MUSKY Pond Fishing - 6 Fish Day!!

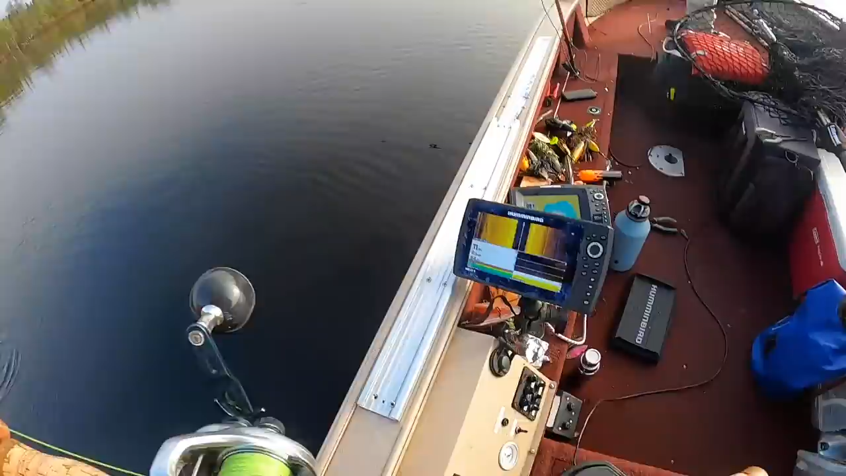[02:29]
And we're sitting off the edge here and I marked that fish in like nine feet of water on the backside of the boat, cast it to her on the shredder.